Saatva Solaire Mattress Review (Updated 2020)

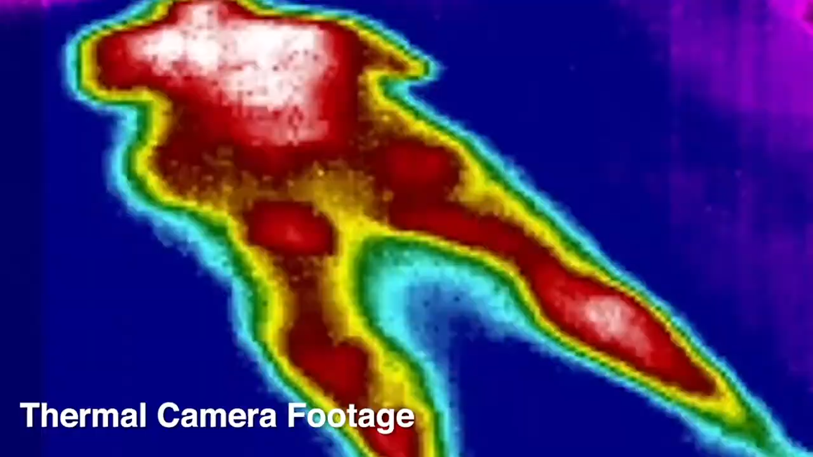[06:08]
To put it to the test, though, I lied on my Solaire for a half hour in a controlled temperature and then proceeded to monitor the cool down process.
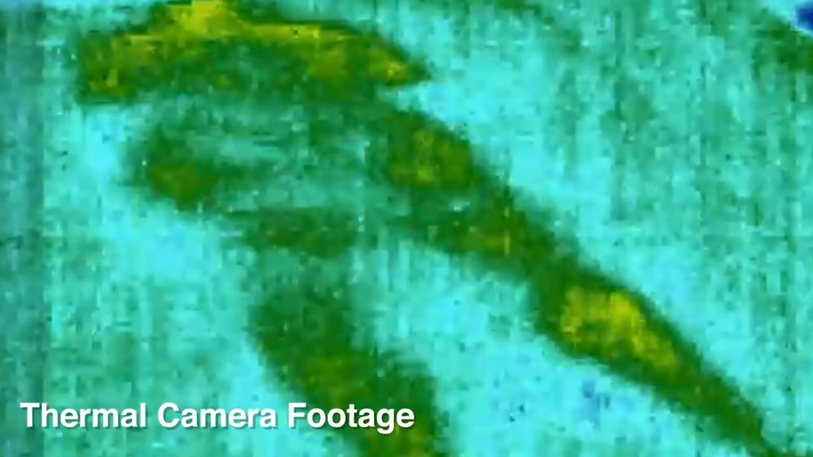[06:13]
Based on the results of over 70 mattresses that I've tested, around 10 minutes is average.